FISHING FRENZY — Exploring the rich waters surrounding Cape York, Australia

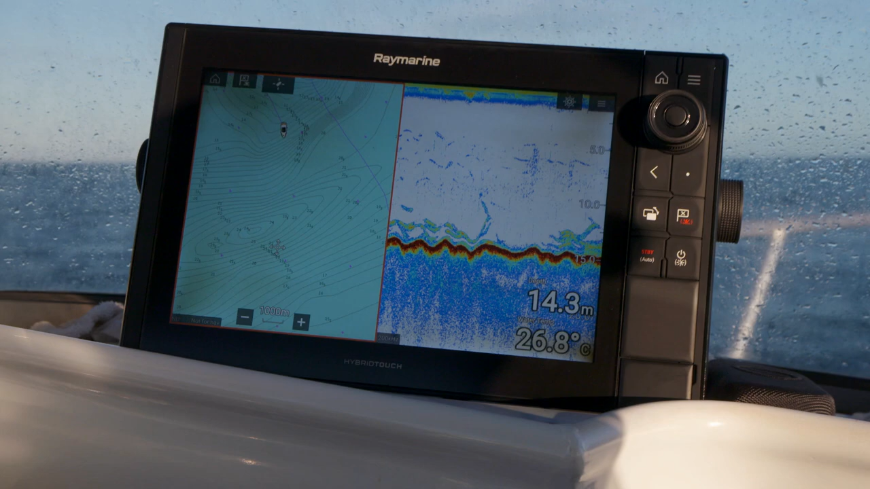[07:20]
On screen: depth 14.3 m, water 26.8°C
There's so many fish on that's the other. I don't know.